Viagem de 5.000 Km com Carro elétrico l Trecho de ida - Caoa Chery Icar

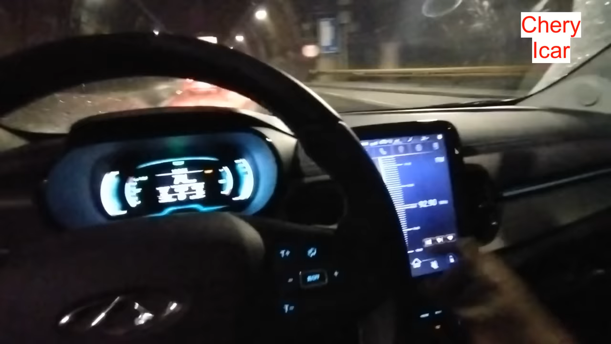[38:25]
aqui. Aí, pronto, apertei o botãozinho para fechar a saída. Eu tô aqui passando o túnel agora. Vai pro litoral de Santos. 3 passageiros no carro. Malas, porta-malas lotado. E estamos aqui, ó, 5.413 quilômetros já no odômetro rodado. Quando eu voltar de viagem, provavelmente eu vou estar próximo dos 9 mil.
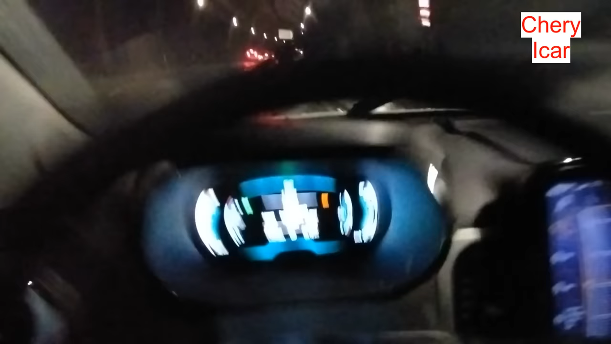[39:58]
só a descida, né, regenerando a bateria.